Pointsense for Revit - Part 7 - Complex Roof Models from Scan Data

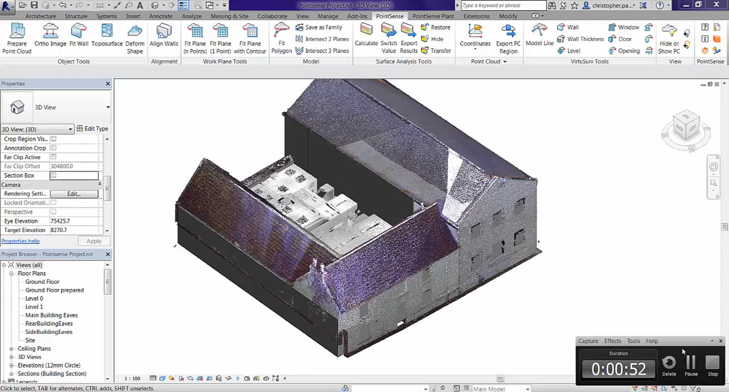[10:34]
Create some reference. Planes. For each of these slopes. So the first thing. I'm going to do now.
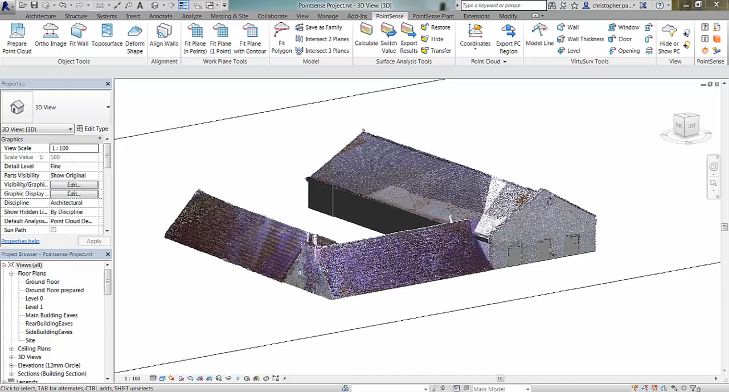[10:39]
Is model. The ridge line. And I'm going to use. The intersect. Three planes command. To. Use the. Side building. Front slope.